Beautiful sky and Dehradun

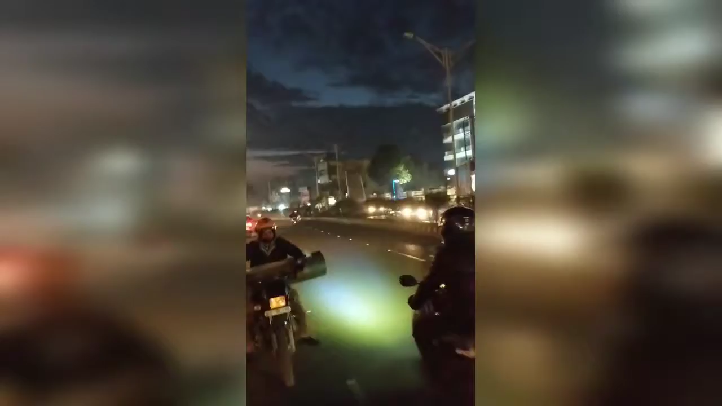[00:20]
को मिलती है अधेरा हो चुका है और मेरे खाल से के लिए और में साथ के लिए है सब्सक्राइब